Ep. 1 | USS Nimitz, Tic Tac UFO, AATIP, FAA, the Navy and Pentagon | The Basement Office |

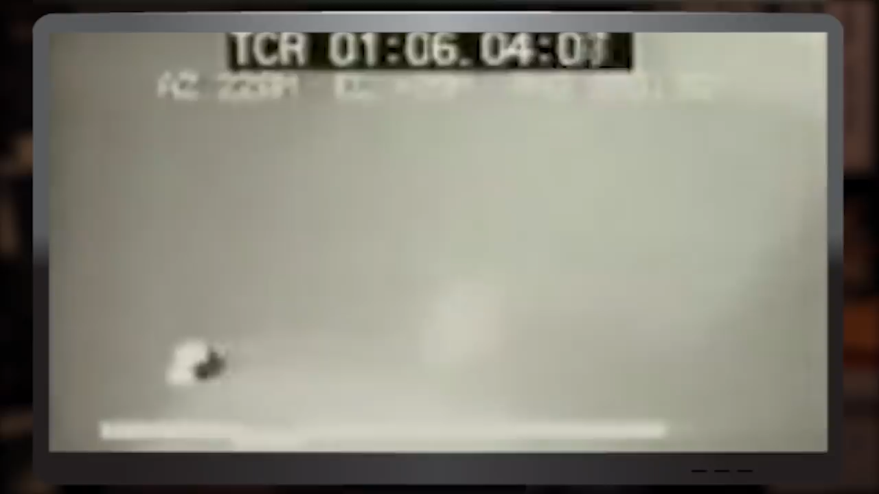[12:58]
What the heck is this thing? Do we have anything out? What's going on? I don't know.
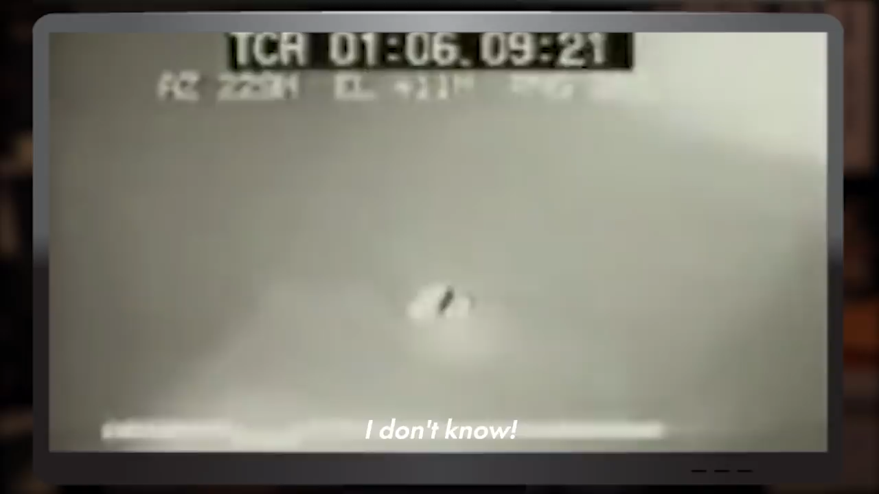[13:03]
And of course, this being close to Area 51 could be anything. But the fact that these guys on base have no idea.